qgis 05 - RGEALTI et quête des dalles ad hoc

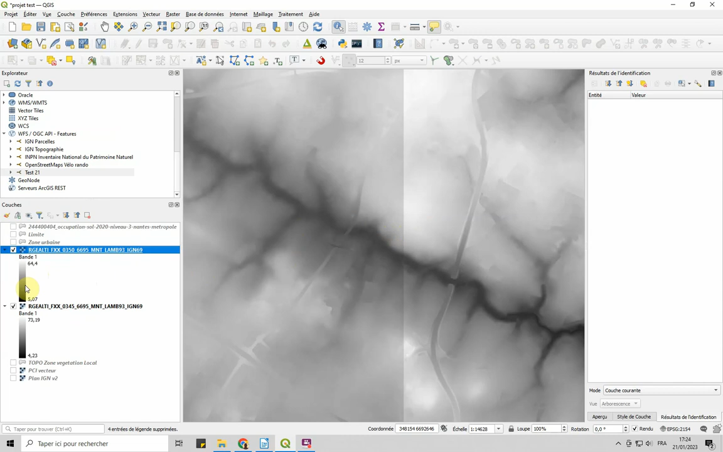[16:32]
Toc. Plus c'est noir, plus c'est bas, et plus c'est haut. Plus c'est blanc, plus c'est haut. Voilà. Donc, fin de cette vidéo. Ça, c'était laborieux.